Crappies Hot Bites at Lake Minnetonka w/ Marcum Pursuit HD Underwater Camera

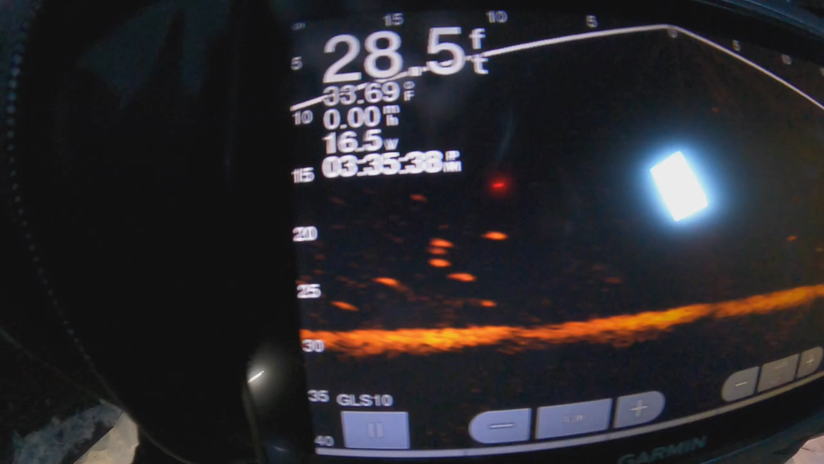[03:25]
On screen: depth 28.5 ft
There's a school is right here. And we're like, right at the middle.
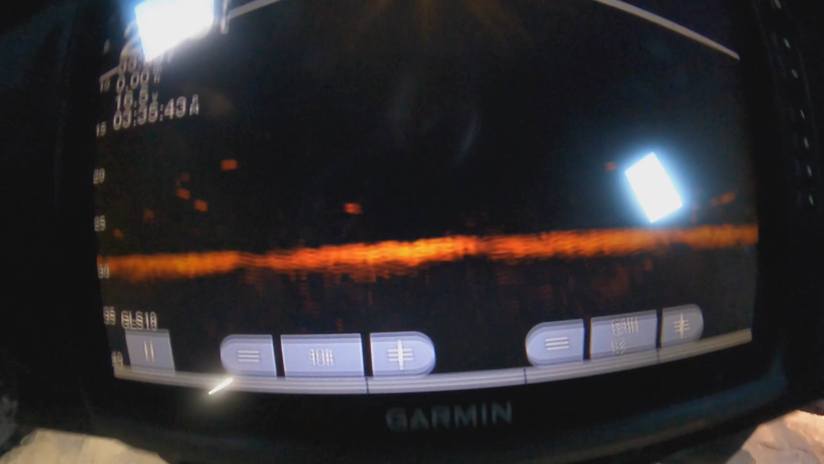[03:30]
Oh, there's a fish right here coming in.
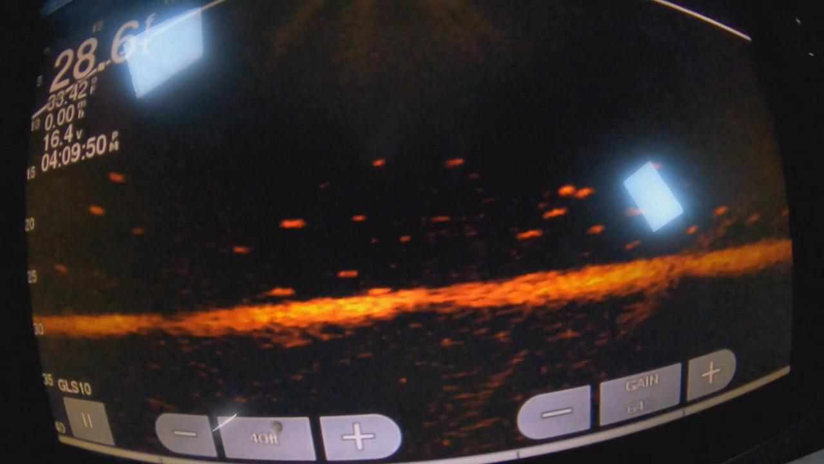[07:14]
We are stag with fish. And, yeah, so far, the pursue is good. It's a really great unit. We bought it last year, but we barely used it because we were just lazy.
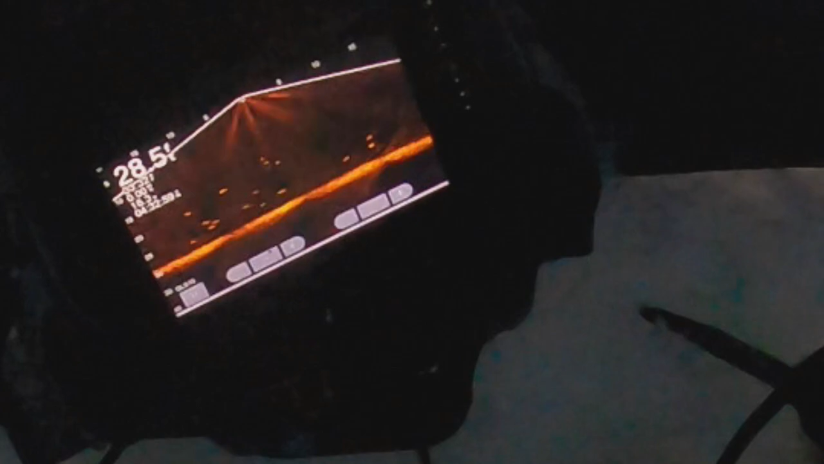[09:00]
Oh, something's coming fast for mine.
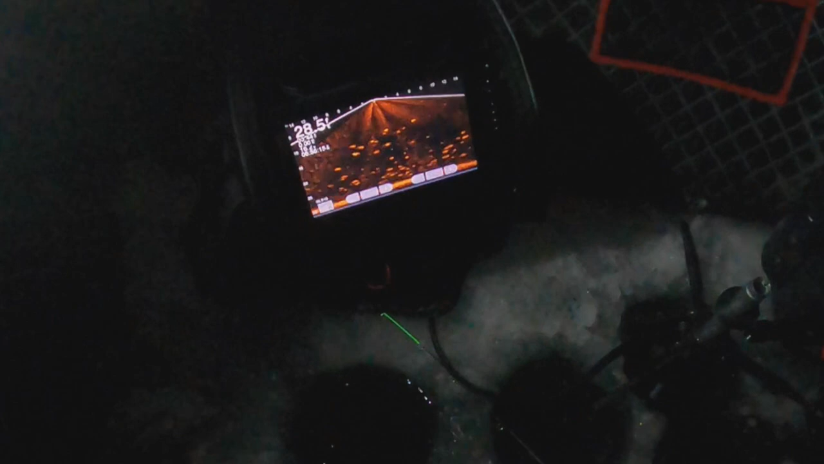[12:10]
Oh, yeah, he's shooting up fast. Oh, my God. Getting murked.
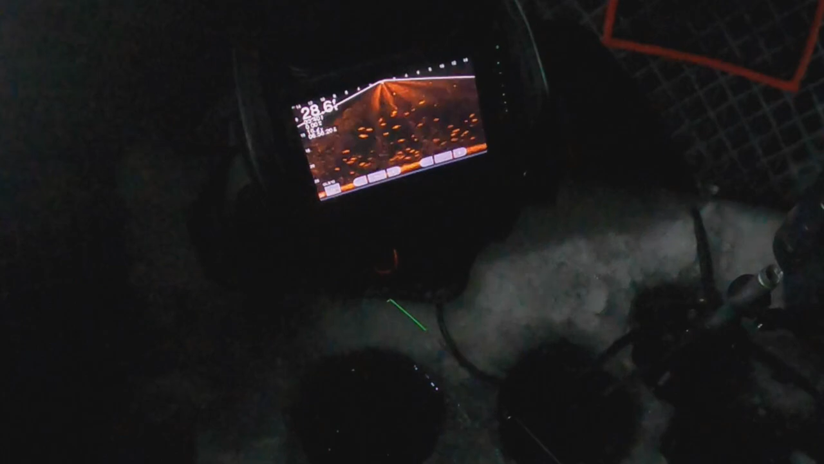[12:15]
Oh, dude. I think wax worms.